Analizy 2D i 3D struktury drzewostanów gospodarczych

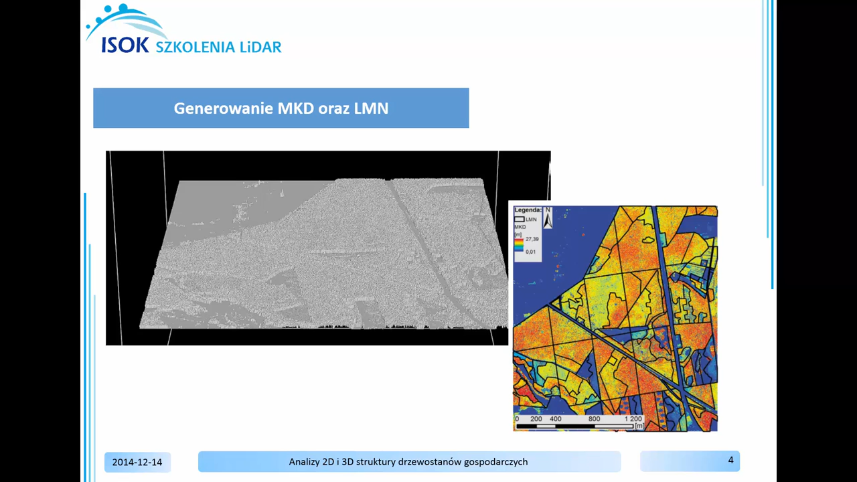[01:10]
a następnie wygenerowany model koron drzew porównasz z leśną mapą numeryczną. Stosując narzędzia generowania statystyk określisz wysokość drzewostanu na
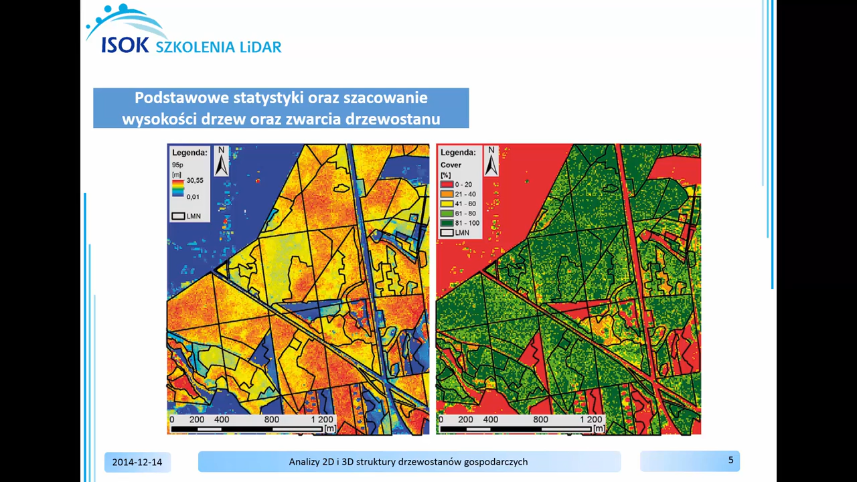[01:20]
95% w granicach poszczególnego wydzielenia leśnego oraz oszacujesz wysokość drzew oraz zwarcia drzewostanu.
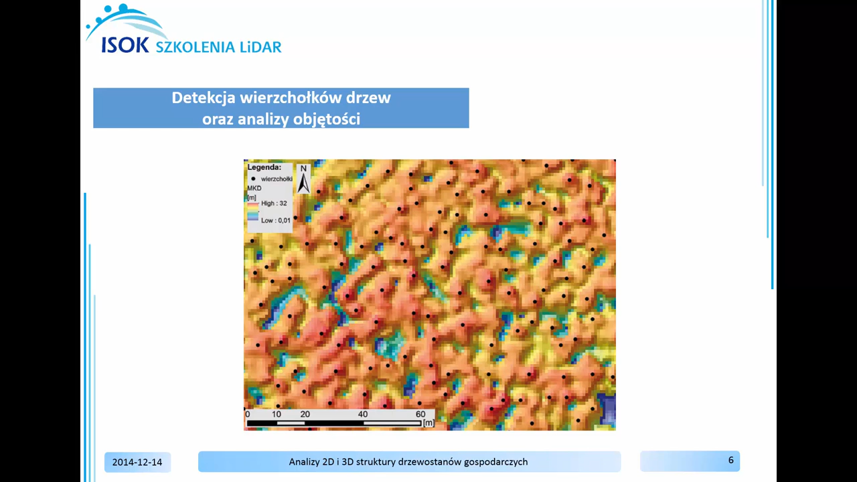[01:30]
Finalnie dokonasz detekcji wieszołków drzew oraz analizy objętości koron drzew.
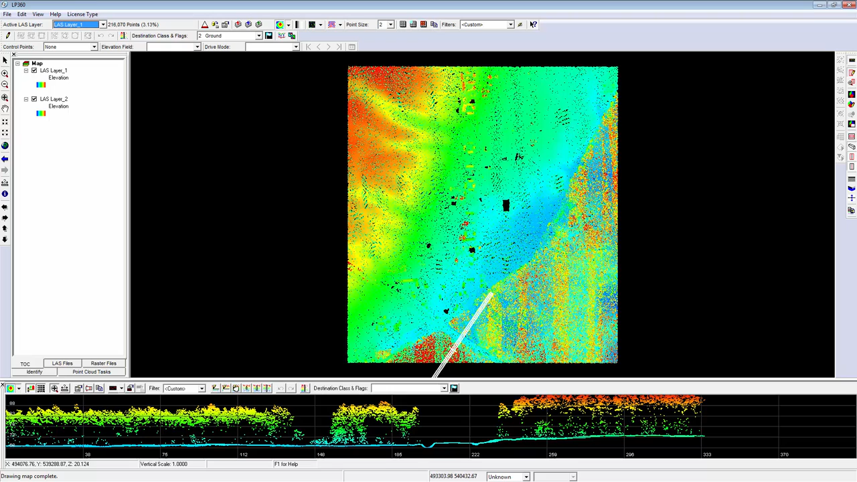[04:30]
Natomiast wszystkie punkty roślinności, czy też pokrycia w warstwie drugiej posiadają względne wartości wysokości względem klasy oznaczonej opisem Grand. Wyświetl model TIN. Model TIN dla warstwy pierwszej wygenerowany został na podstawie nieznormalizowanej chmury punktów. Natomiast model dla warstwy drugiej zostanie wygenerowany na podstawie chmury punktów znormalizowanej dla klasy Grand posiadającej wartości wysokości 0.
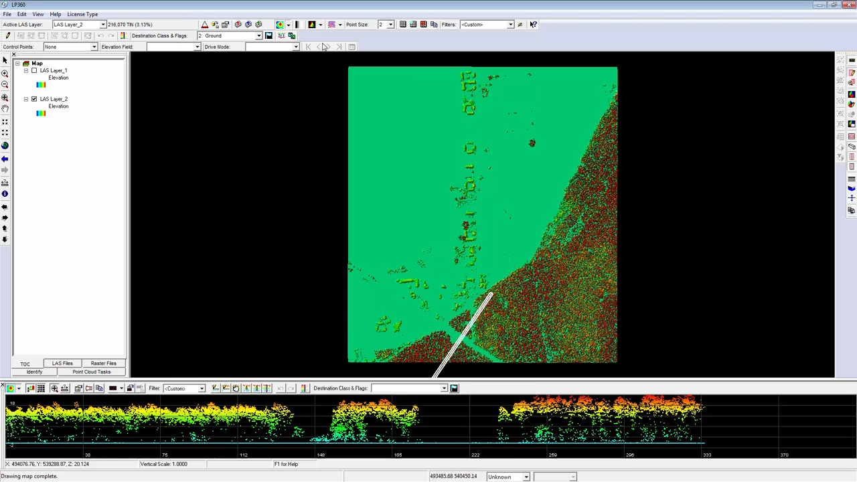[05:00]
Z tego powodu model wysokościowy wygenerowany w locie dla punktów klasy Grand posiada wartości wysokości równe 0, przez co rzeźba terenu nie zostaje odzwierciedlona. Natomiast wszelkie wartości względne względem klasy Grand są oznaczone. Przykładem tym jest właśnie warstwa druga,
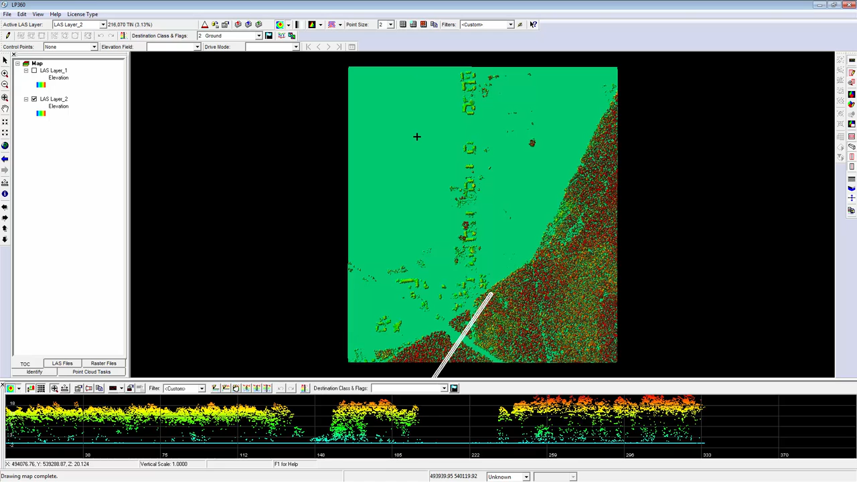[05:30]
na której zarówno roślinność, a także budynki odznaczają się zmienną wartością wysokości obliczonej na podstawie np. bezwzględnej wartości wysokości budynków i klasy Grand. Zamknij aplikację LP360.
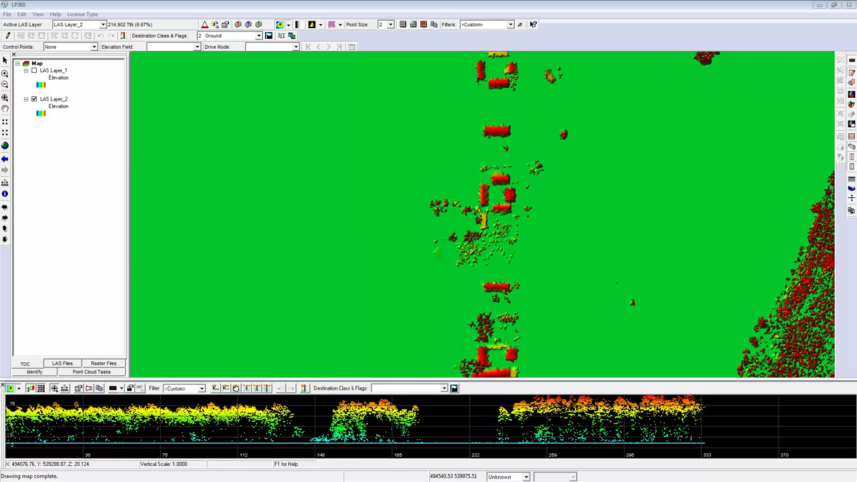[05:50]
Bazując na znormalizowanej chmurze punktów, wykonaj model koron drzew o rozdzielczości terenowej równej 1 m.
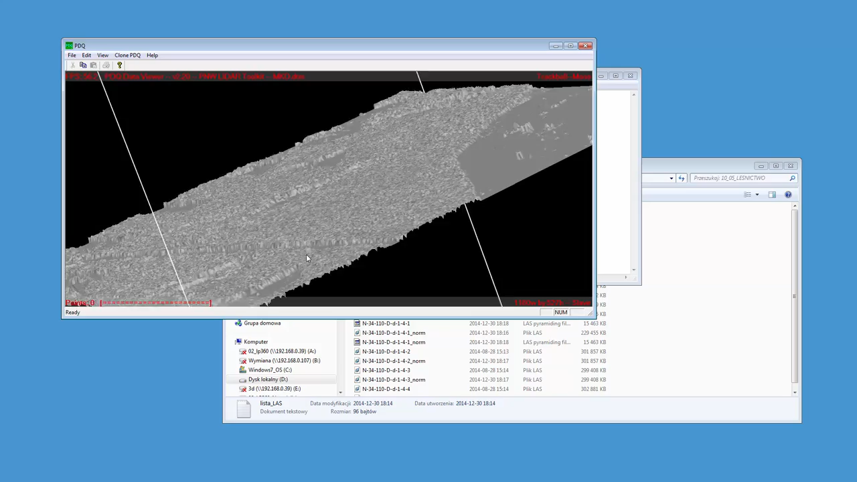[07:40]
Model koron drzew możesz wykorzystać do weryfikacji poprawności przebiegu granic wydzieleń i innych obiektów zapisanych w bazie geometrycznej, jaką jest leśna mapa numeryczna. Aby dokonać weryfikacji przebiegu granic wydzieleń reśnych powinieneś otworzyć model koron drzew w aplikacji ArcMap.
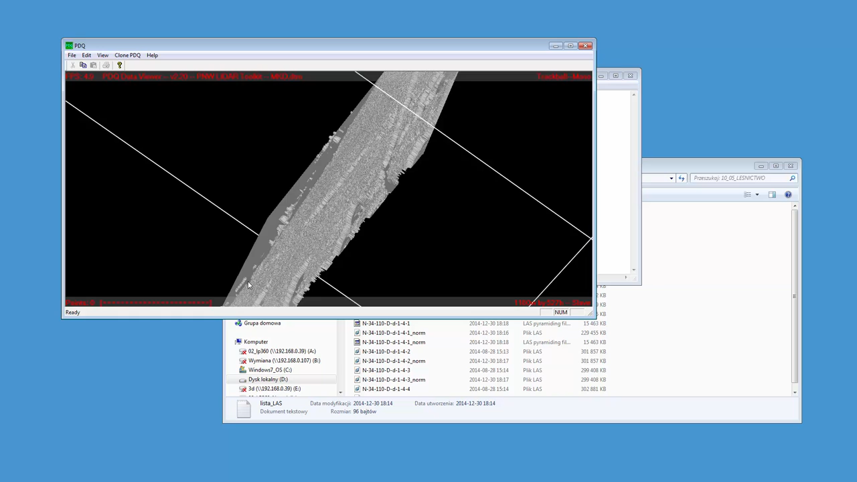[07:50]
W tym celu dokonaj zmiany formatu w pliku dtm na ASCII. Wybierając funkcję dtm to ASCII,
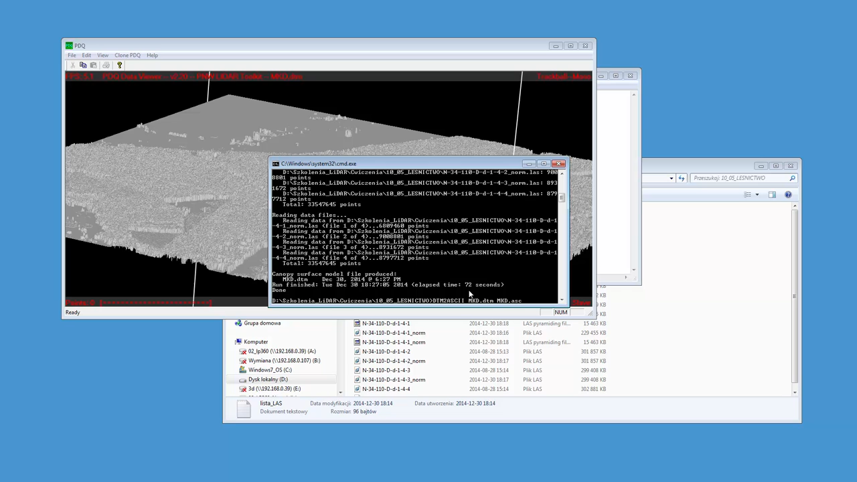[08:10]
bazując na modelu koron drzew, otrzymasz model koron drzew w formacie ASCII. Przyciśnij Enter.
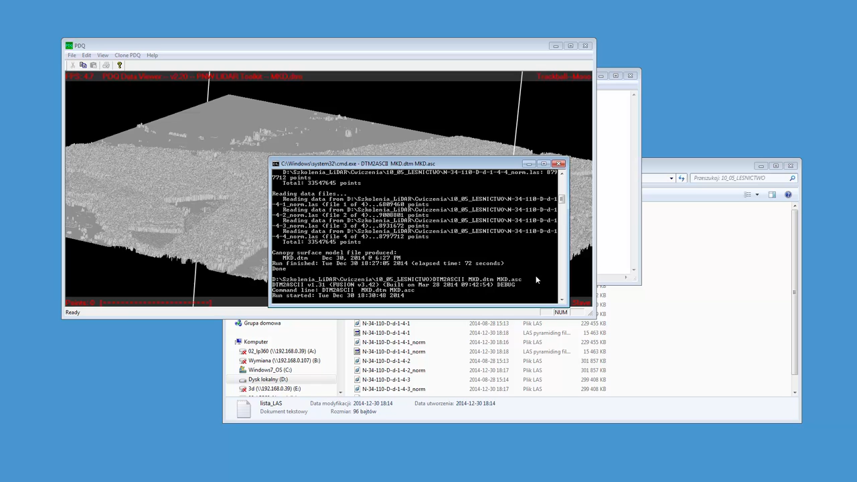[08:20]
Po wykonaniu przetworzenia w aplikacji ArcMap z wykorzystaniem funkcji Add Data
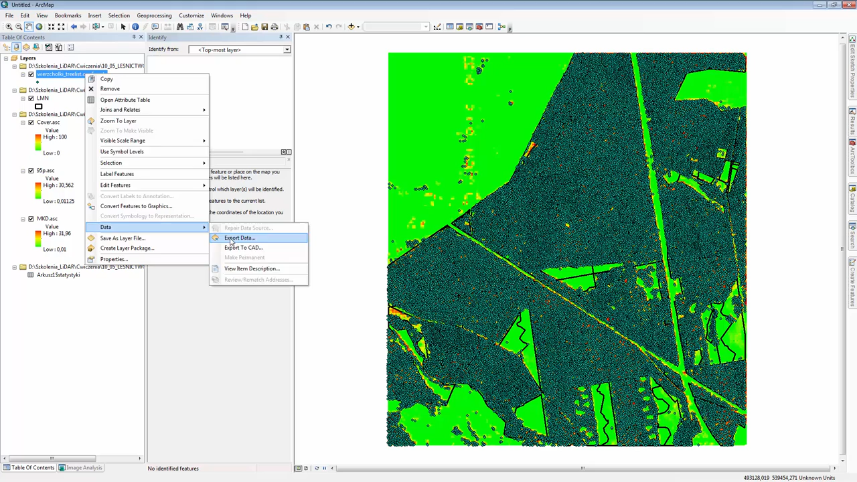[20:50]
Aby wyeksportować wieszołki Tree List CSV do pliku Shape, kliknij prawym przyciskiem myszy na nazwę, następnie przejdź do Data, Export Data i wyeksportuj do folderu ćwiczeniowego 1005 Leśnictwo plik o nazwie wierzchołki. Zapisz nazwę i uruchom Export poprzez przyciśnięcie przycisku OK. Wieszołki automatycznie dodały się do aplikacji ArcMap.
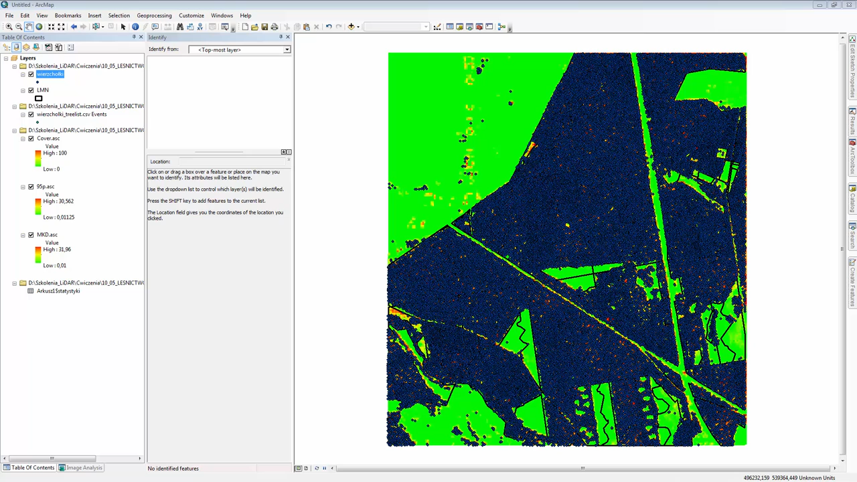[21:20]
Przybliż się do wybranego obszaru i bazując na pliku model koron drzew,